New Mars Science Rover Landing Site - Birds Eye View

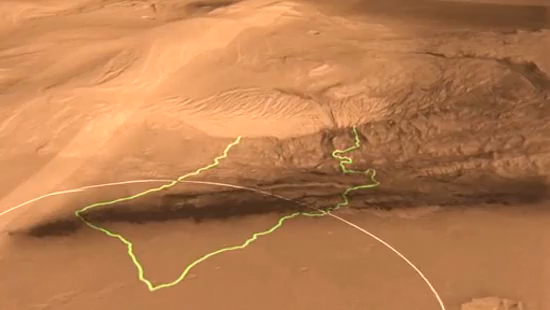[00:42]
but the layers at the bottom are the ones that we're most interested in because we think that those were deposited in an aqueous environment, which is very important for understanding habitability.